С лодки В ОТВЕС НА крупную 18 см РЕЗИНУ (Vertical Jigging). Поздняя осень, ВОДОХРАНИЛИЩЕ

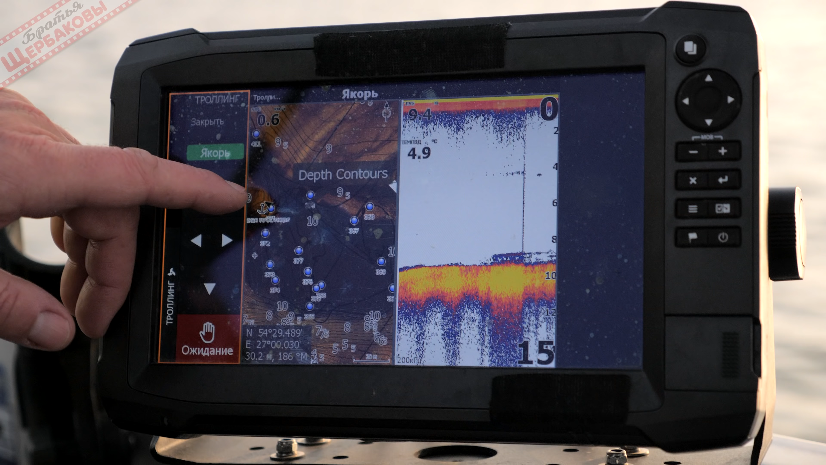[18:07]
Как только она вернется к вертикали, можно будет продолжать ловлю. Вот бугорок, а вот стайка рыб у дна. Прямо на вершине бугра. И сейчас буду ее облавливать.
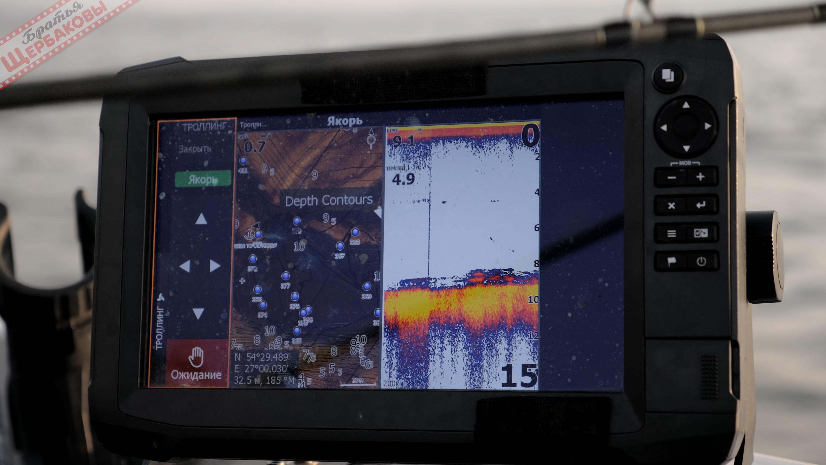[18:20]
Приманка у меня будет выше этой стайки. Она еще не пришла к вертикали. Когда приманка играешь, то ее появление на экране прибора будет сразу замечено. Вот она приманка. Хищная рыба не видно. По этой причине немного опускаю приманку вниз. Когда контролируешь игру всех ответственных приманок по эхолоту,
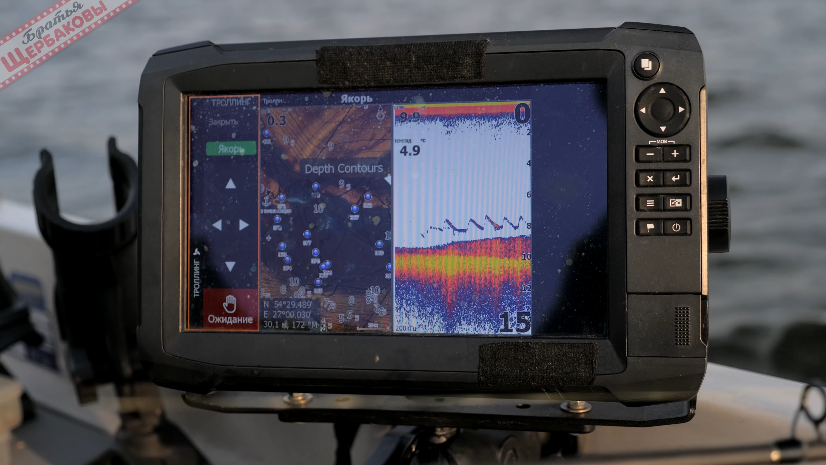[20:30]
И работаем. Стая у дна довольно плотная. И я провожу вип чуть выше рыбы. Расчет тут на то, что со стороны может подойти хищник. Обычно он как пастух движется по периметру стаи, под стаей или над стаей.